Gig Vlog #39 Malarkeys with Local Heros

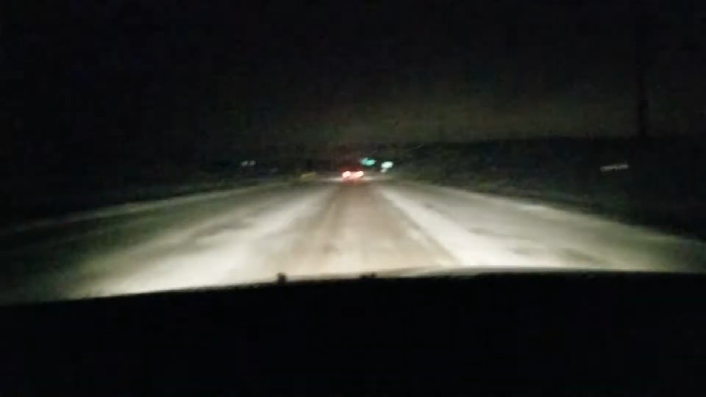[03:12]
On my way to Wausau now for tonight's gig at Malarkeys, and just drove through a bunch of crazy snowdrifts. Now we've got into the freezing rain, and it's only gonna get worse later tonight. So yeah, just is what it is. But I thought I'd throw this in the vlog, just part of the fun of traveling for gigs.